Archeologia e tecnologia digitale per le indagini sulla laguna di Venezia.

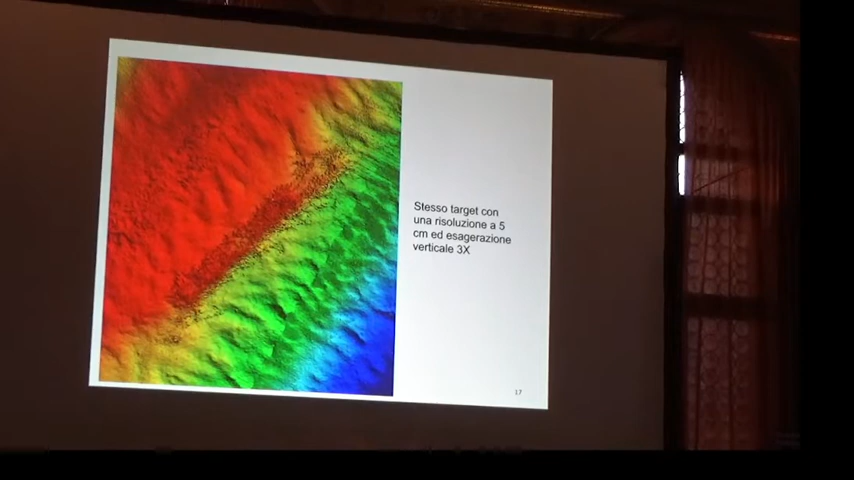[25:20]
È molto, veramente un'altissima risoluzione, anche se, come dicevo prima, bisogna sempre andare a vedere, verificare, non bastano i dati inutili. L'ultima struttura di cui volevo parlarvi è questa, sempre con il quadro rosso, vedete?
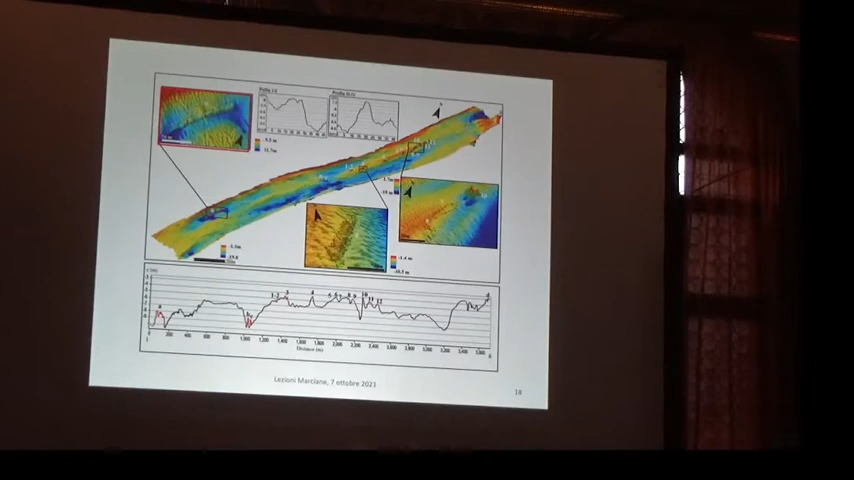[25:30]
Questa è una struttura che è una struttura, se volete, veramente molto grande, si trova vicino alla bocca, vedete dove è?